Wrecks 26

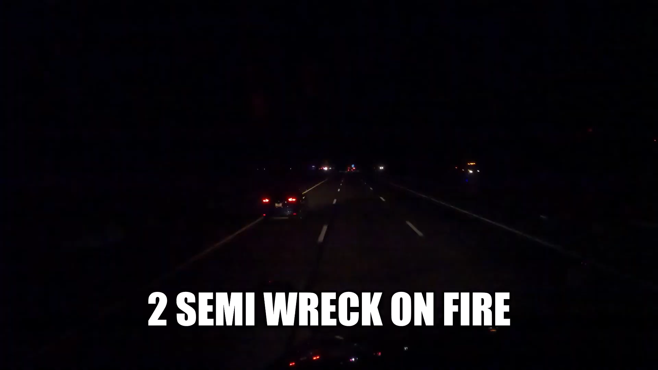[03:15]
All right, we're on I-10, about
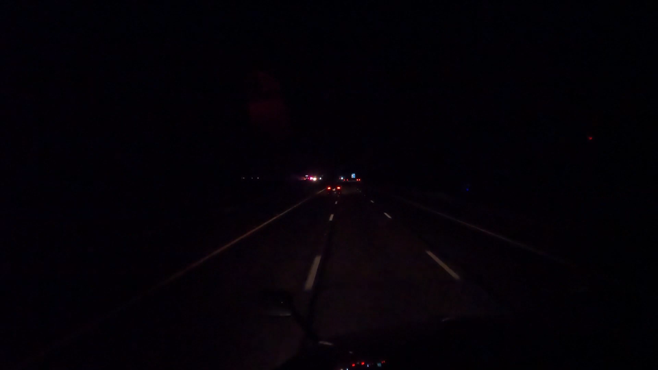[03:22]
20 miles to Eloy, and it looks like a truck caught on fire. There it is. Well, there's two of them over there, so I don't know if they collided with each other or not, but there was two trucks over there.